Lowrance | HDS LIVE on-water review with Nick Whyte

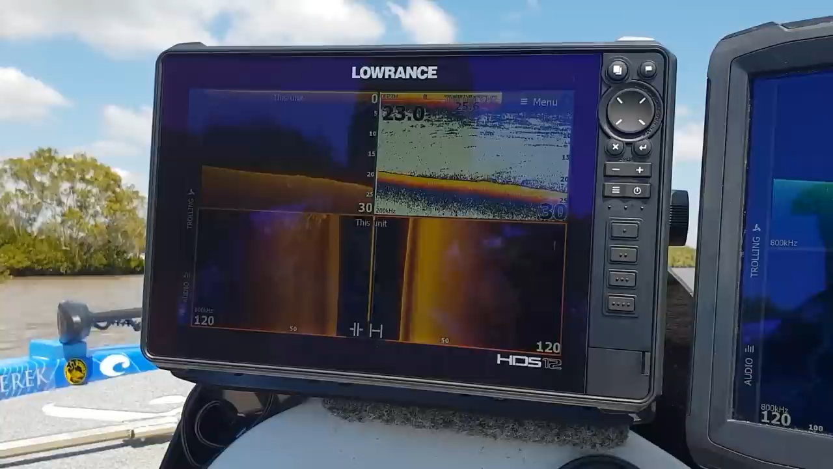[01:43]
they didn't opt to go for 1200 mega imaging because what they could achieve with the 800 and still keep the range is yeah pretty awesome so you can see we've got a nice big tree rolling through here at the moment you can see all the detail with a couple of fish hanging off the end here so that's super super crisp and take a quick screenshot of that one and look with a car that's upside down out here as well and another car coming through here too so there's quite a bit of structure through here you can see the wheels coming off
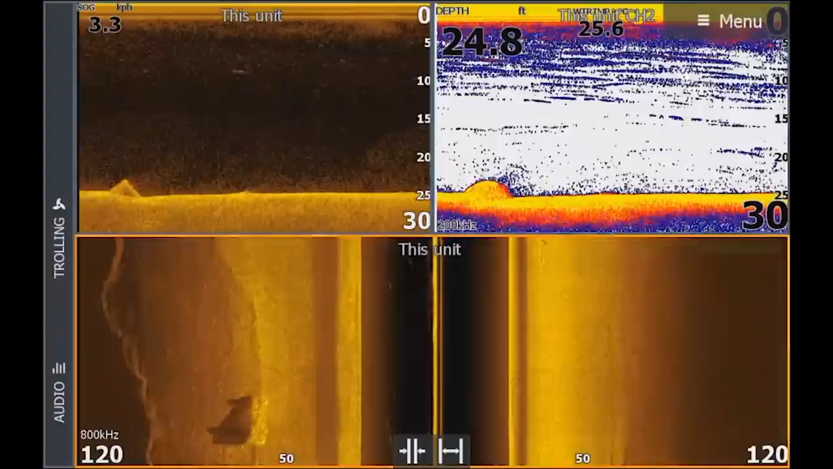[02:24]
On screen: depth 24.8 ft
in the shadow there so you're getting really really high definition with this unit so I'm pretty impressed with with what I've seen so far only been on the water for a couple of hours the clarity super clear and super crisp look at the moment we're running 120 feet on 800
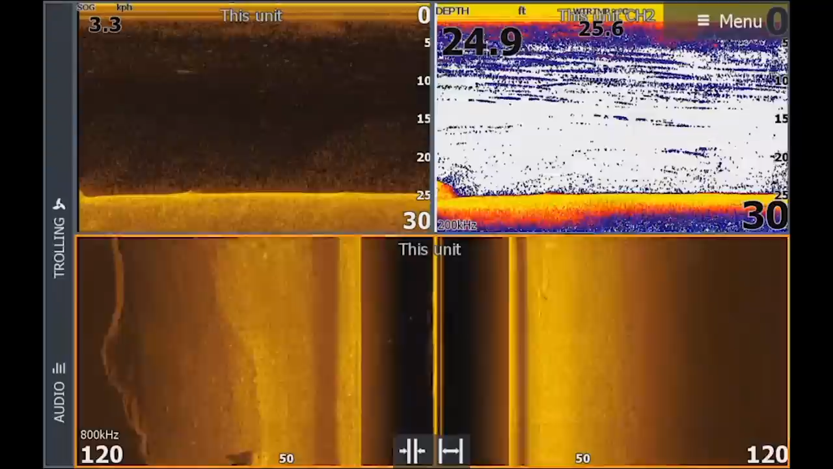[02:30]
On screen: depth 24.9 ft
kilohertz so that's that's pretty amazing sort of technology to be able to get that sort of range with that clarity
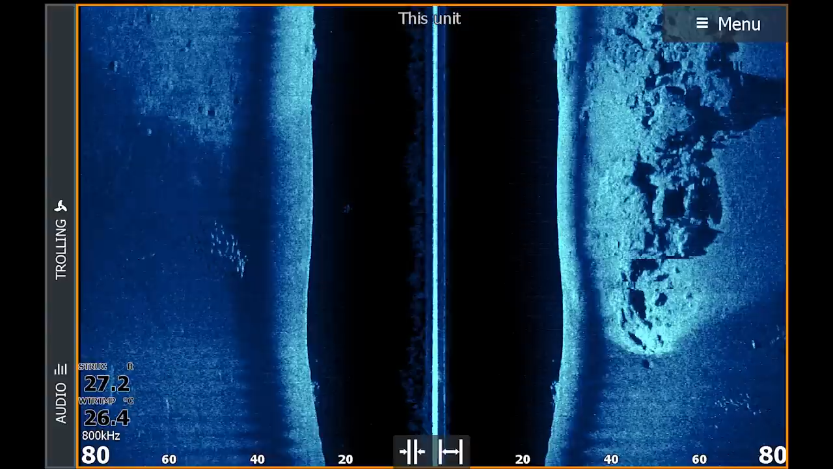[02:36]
On screen: water 26.4°C
I think this is gonna blow everything else on the in the market out of the water yeah it's
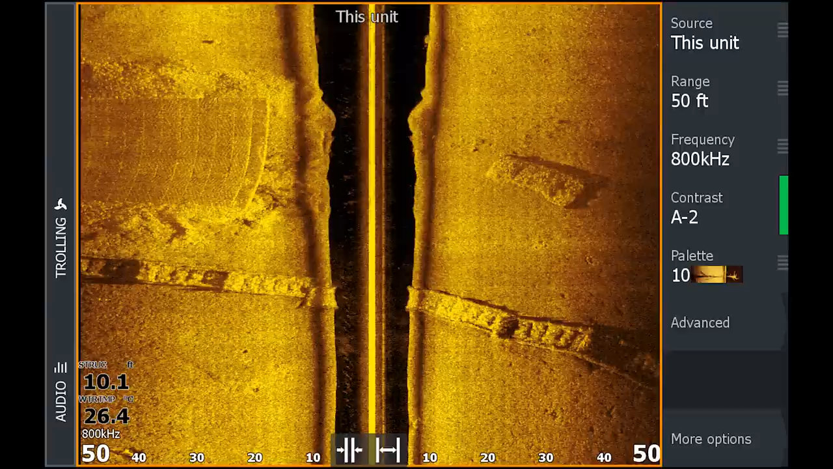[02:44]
it's come a long way and this transducer is super clear and
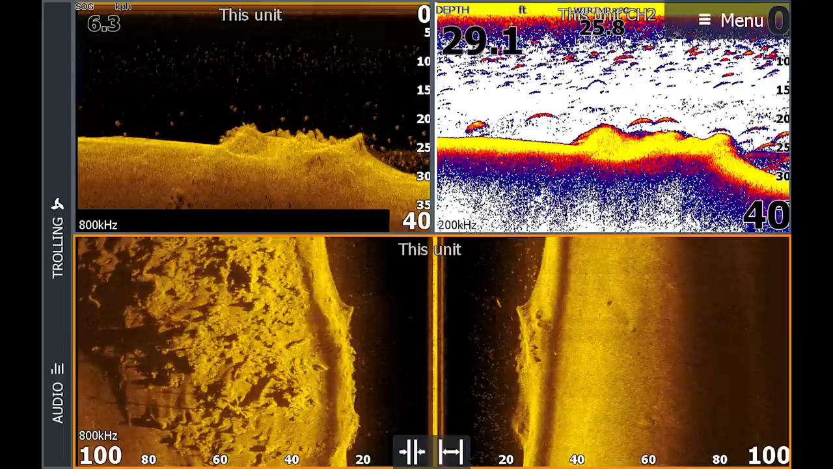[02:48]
On screen: depth 29.1 ft
yeah like I said I'm really really impressed with what I'm seeing at the moment with our downscan now sonar yeah once again we've got our chirp transducer built in with the the active imaging transducer so I'm gonna get really good performance from your 2d sonar as well so we're just coming up through here we've got a sunken car at the bottom I'm gonna bring the zoom in a little bit we
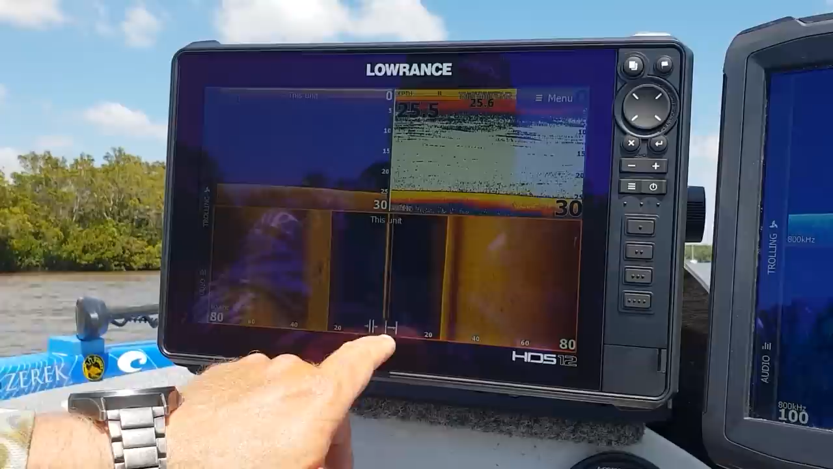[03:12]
should be able to pick up a couple of sunken cars just out to the left side here and obviously bringing that range in we're gonna get a lot more detail
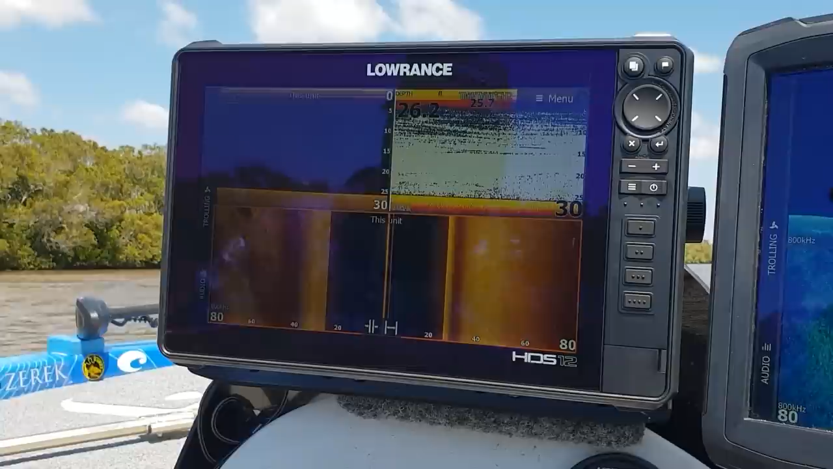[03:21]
here's the first car here we can pretty much even pick out the mirror on that car so see the front windscreen then we've got another vehicle coming through here as well so
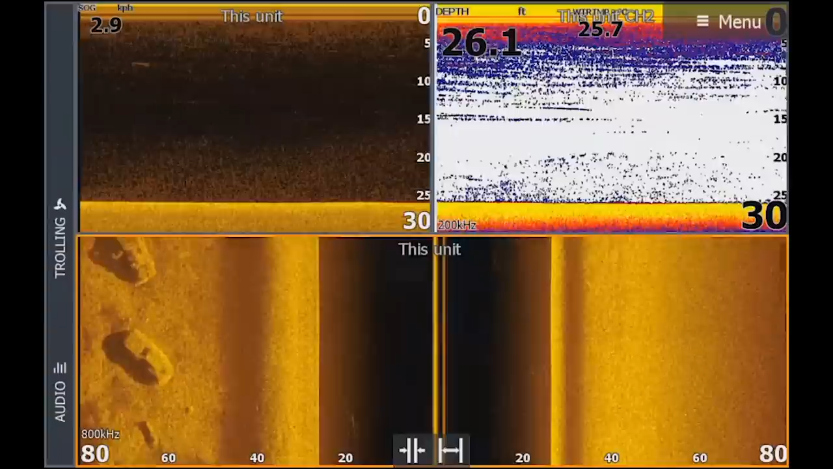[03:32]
On screen: depth 26.1 ft
a bit of a graveyard for cars here you can see the doors open on this side and the doors open on that side as well so
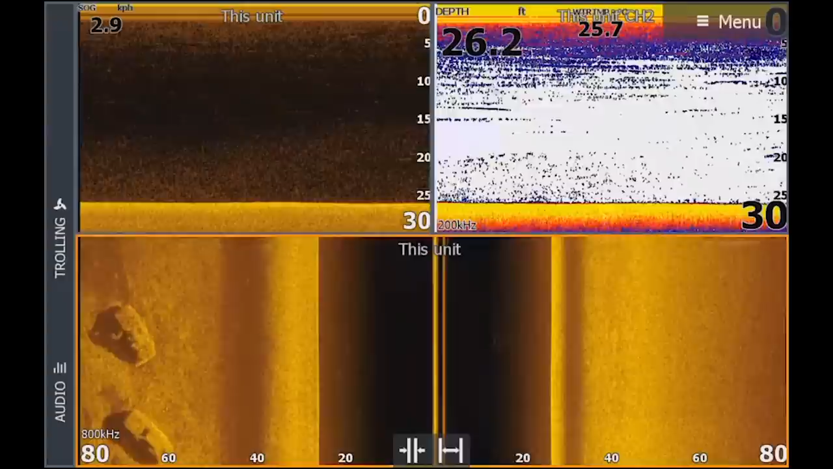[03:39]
On screen: depth 26.2 ft
super super clear high detailed
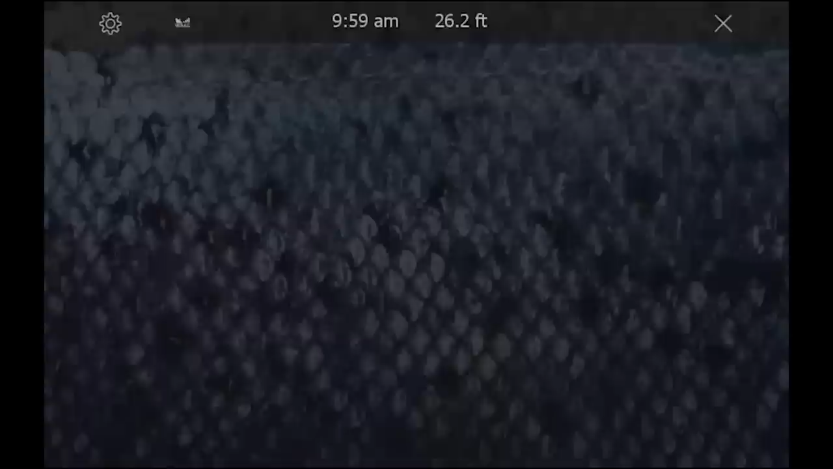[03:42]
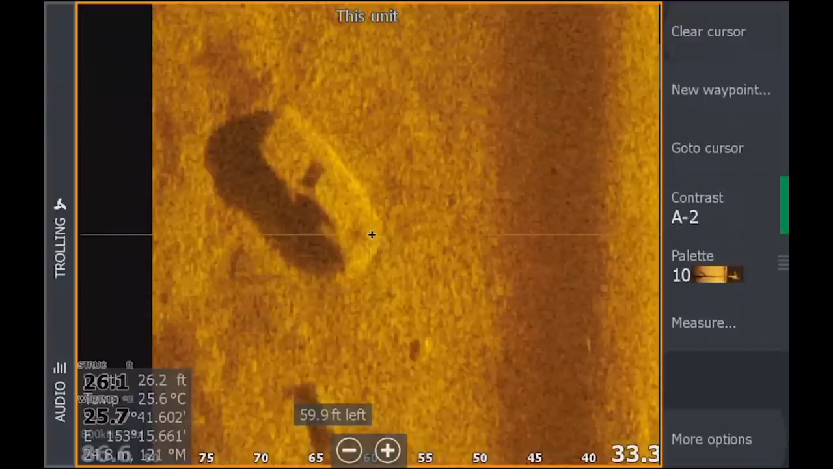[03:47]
returns look at that pretty cool technology
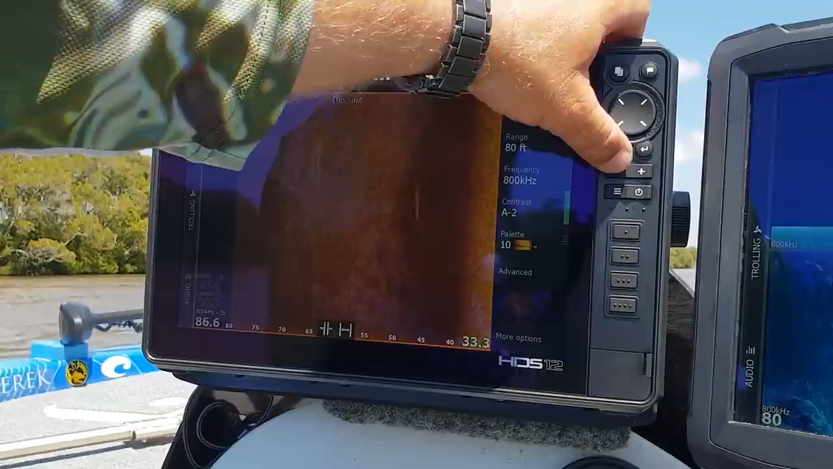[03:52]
the faster scroll speed with this unit also gives out it sort of extends our targets and doesn't compress the image as much so that's why we're getting a lot clearer images the ping speeds been been raised so yeah
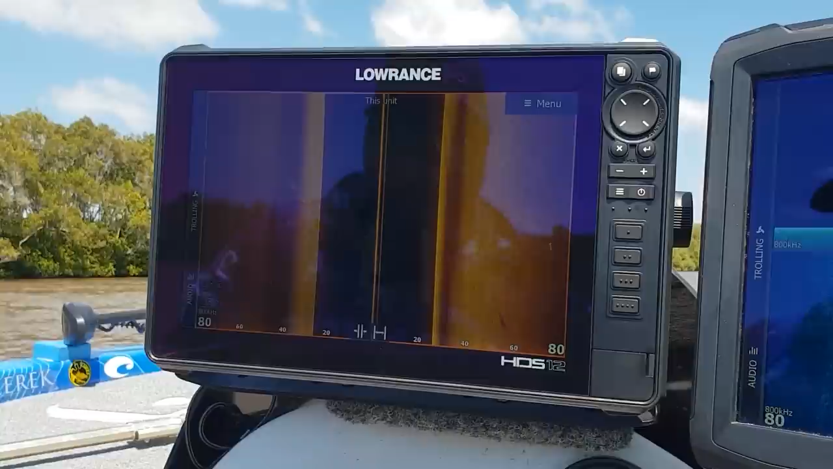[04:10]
look forward to getting some really cool images with this unit one